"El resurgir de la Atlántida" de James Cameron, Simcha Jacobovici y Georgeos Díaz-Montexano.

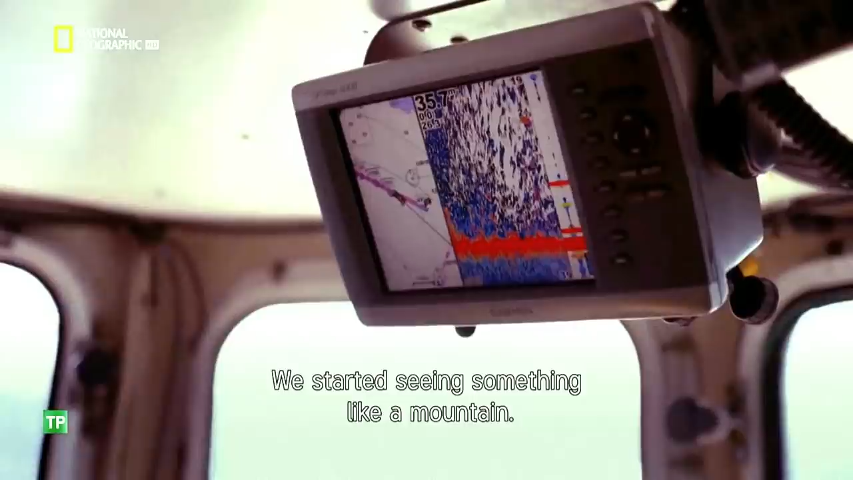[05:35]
Empezamos viendo algo parecido a una montaña.
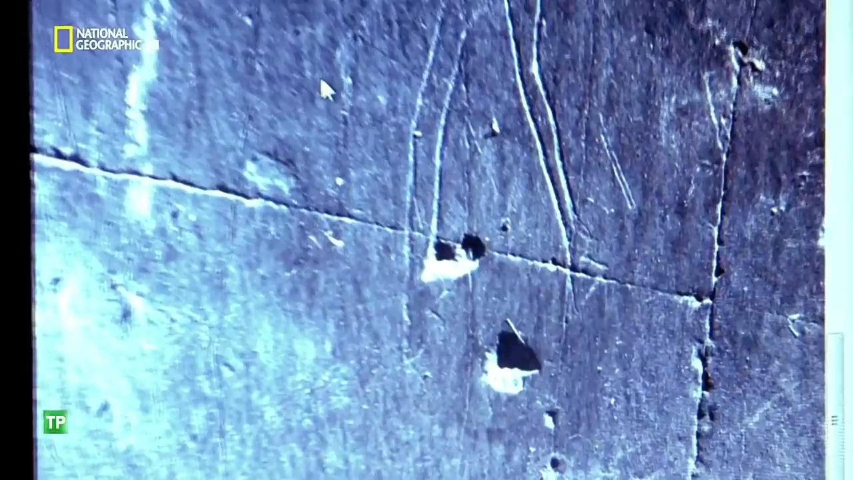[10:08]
Estoy buscando signos de una herradura que tendría un borde al final.
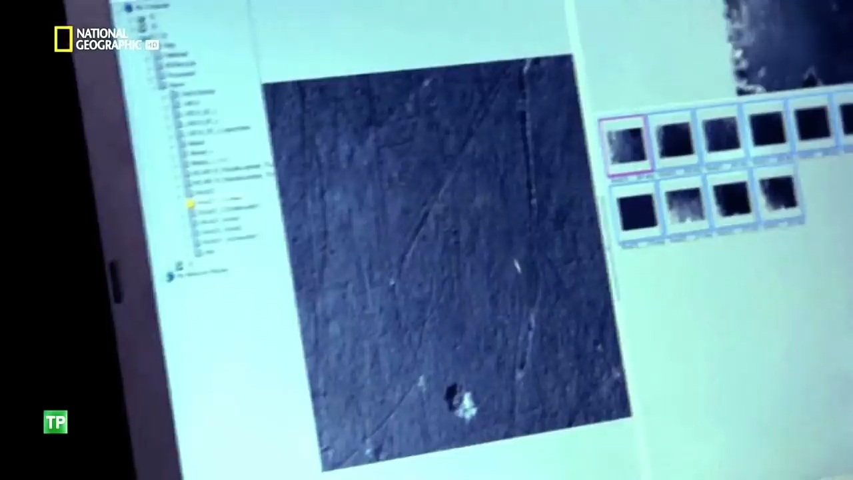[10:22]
Los investigadores ven amplios círculos que rodean toda la escena.
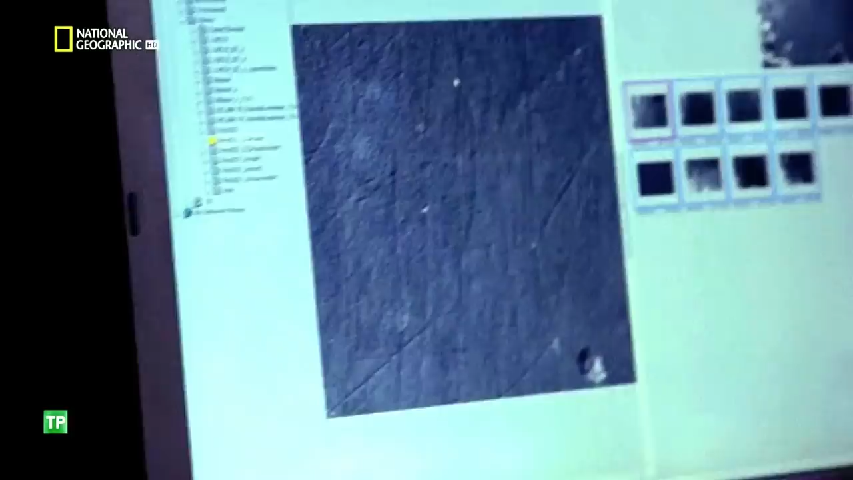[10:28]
Veo unos cuantos círculos concéntricos y en el centro hay unas toscas líneas rectas y paralelas.
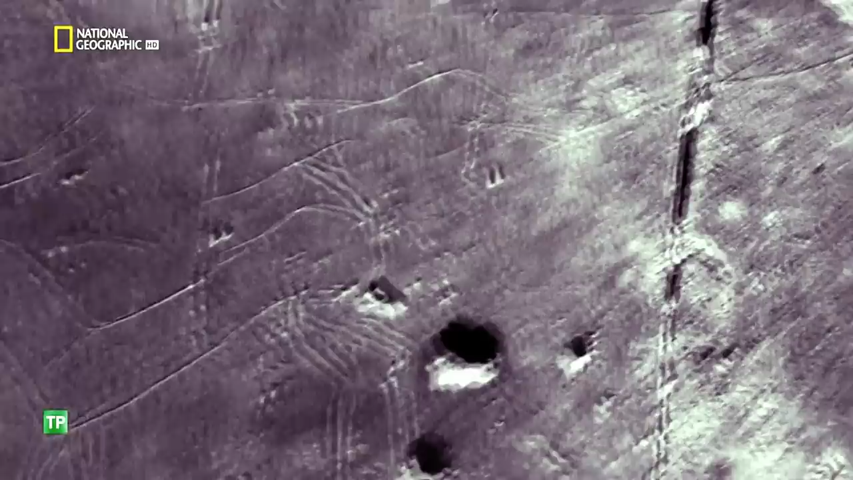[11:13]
Haz zoom, Ken. Eso parece el casco.
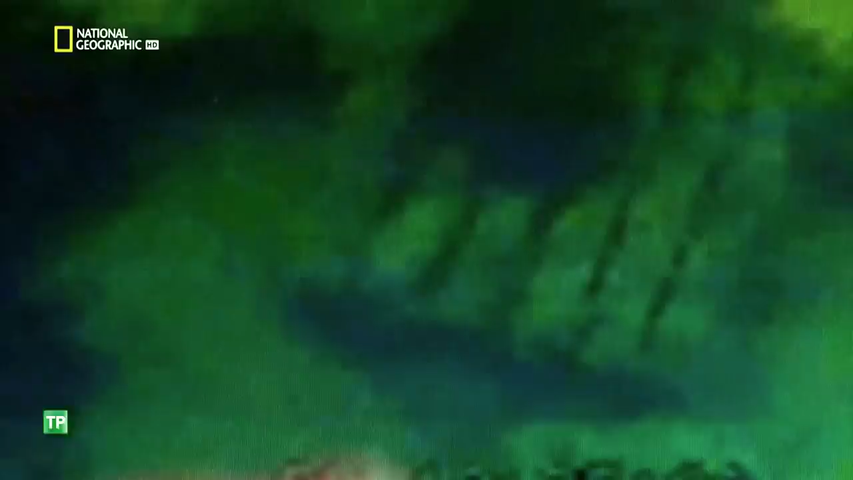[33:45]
La calidad es mala Pero se ve claro Parecen un montón
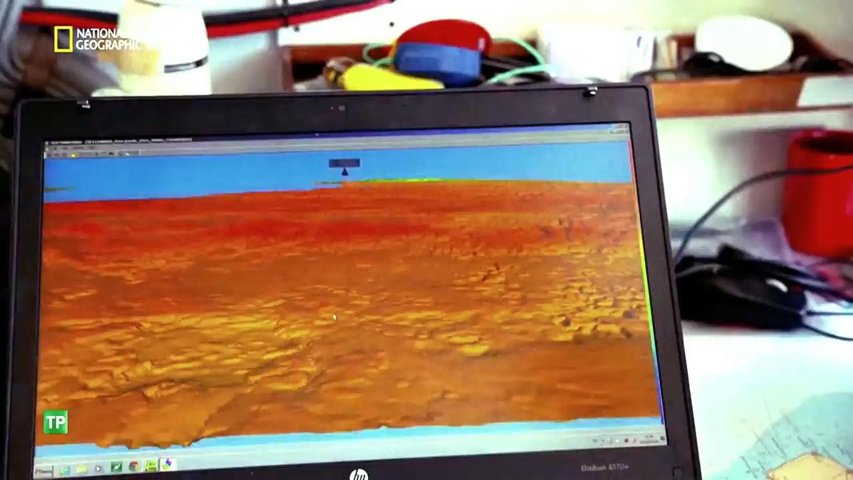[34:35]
Armados con un sonar 3D Somos optimistas Y pensamos que pronto realizaremos un gran descubrimiento
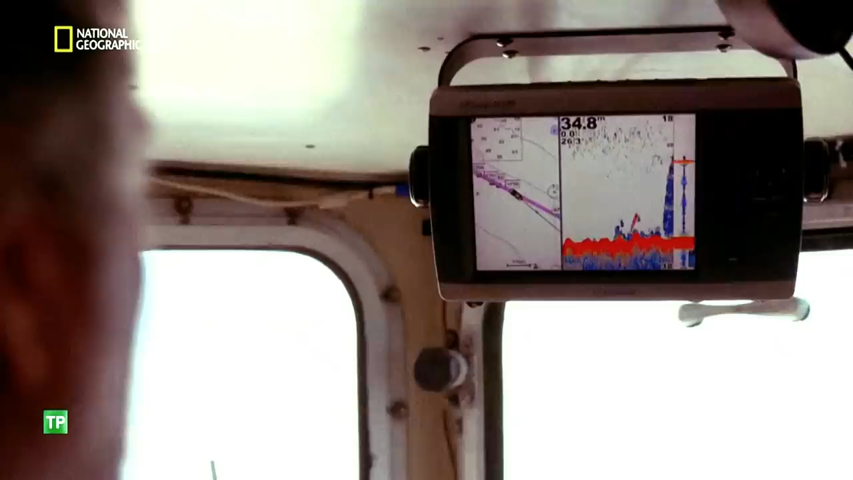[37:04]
Genial Ven algo anómalo Algo que se eleva del fondo marino ¿Podría ser la estructura encontrada por El Pantera?
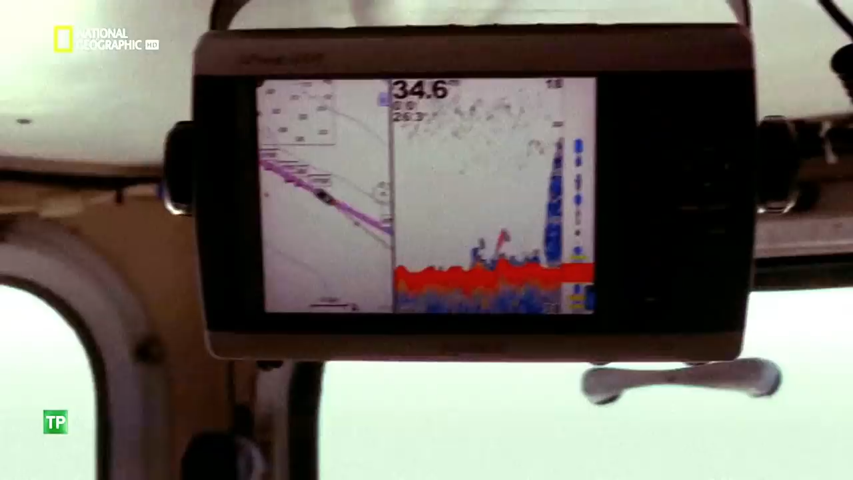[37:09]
Este es el lugar ¿Sí?
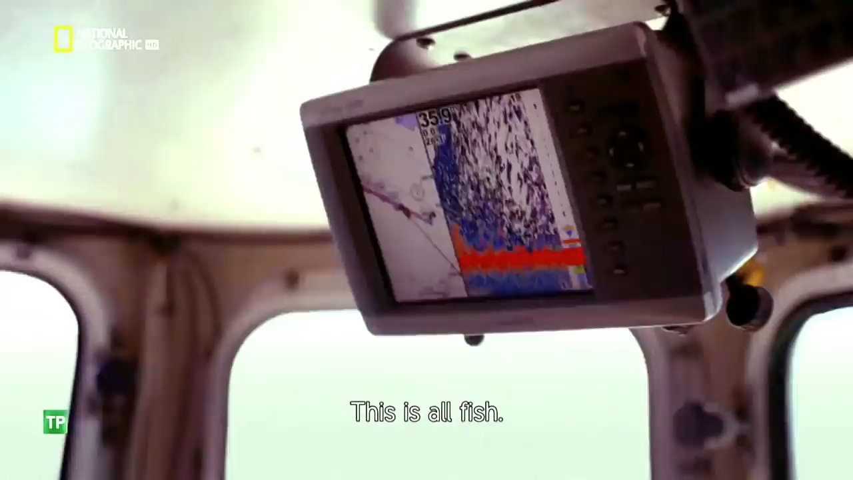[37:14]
¿Esos son todo peces?
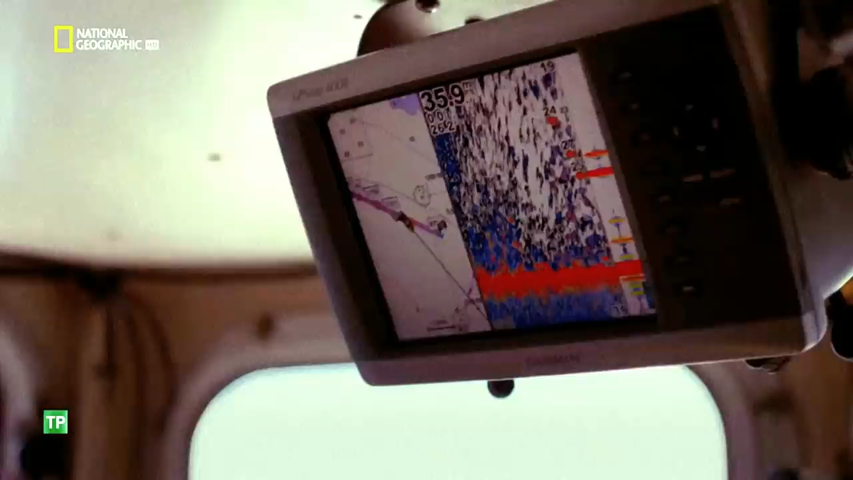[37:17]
Sí, pero puede que los peces estén dentro de una estructura Tenemos un fondo arenoso Y de repente observamos una pequeña estructura Y un montón de peces Voy a decírselo a los submarinistas
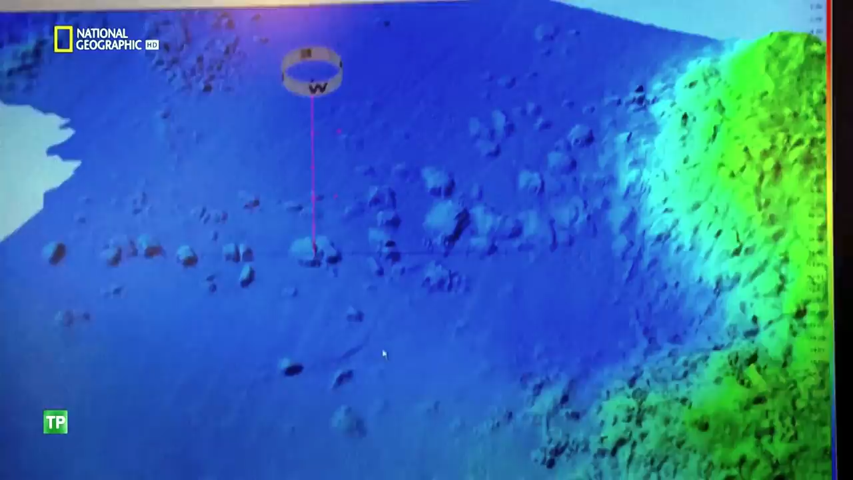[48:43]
Se ve una secuencia de bloques
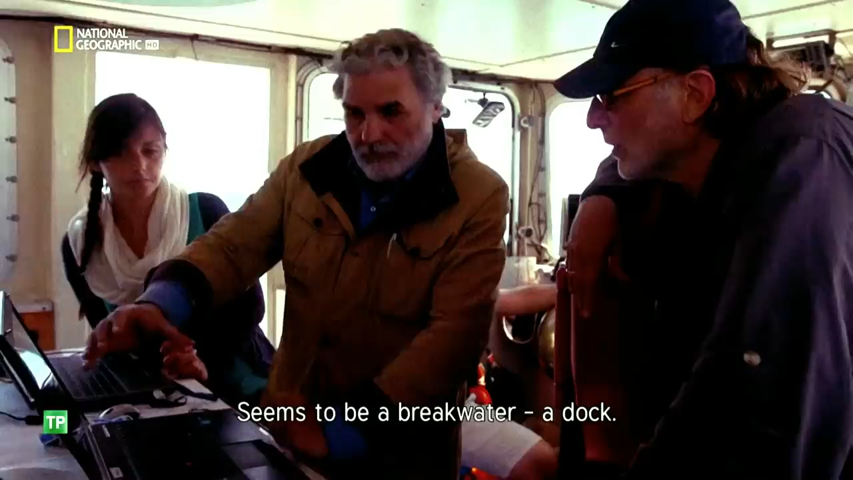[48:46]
Que parece Como si fuera un espigón Un muelle
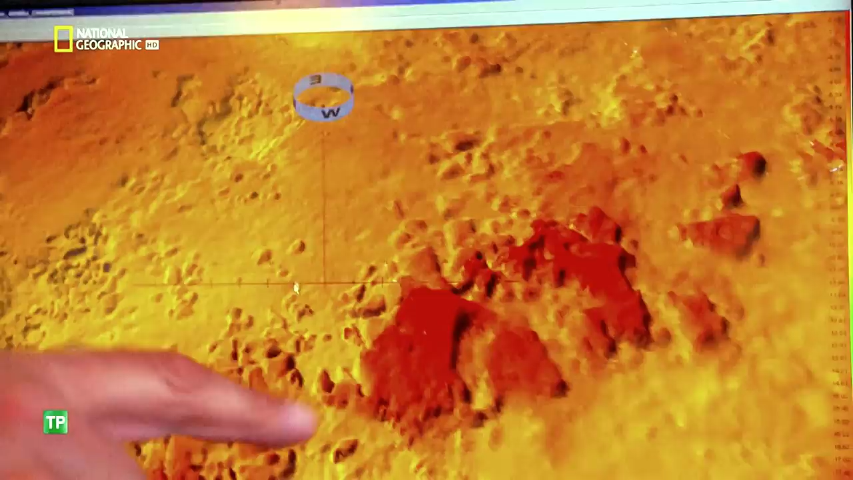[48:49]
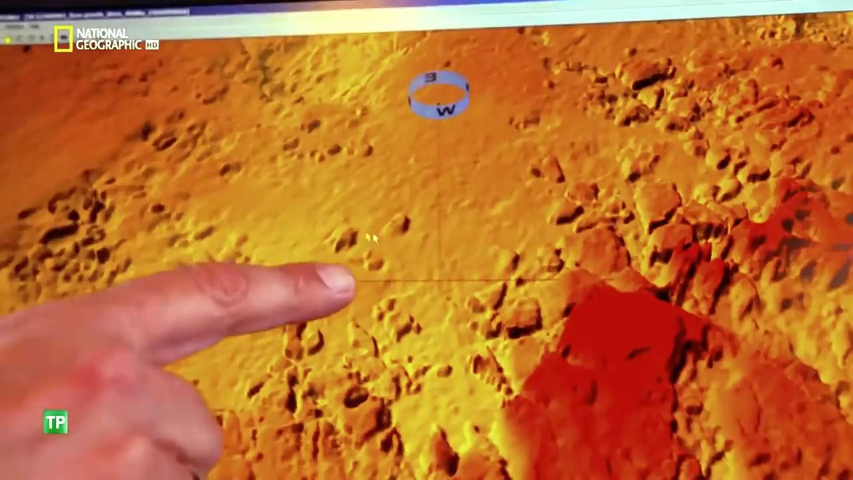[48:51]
Esta área de aquí Podría ser una zona de espera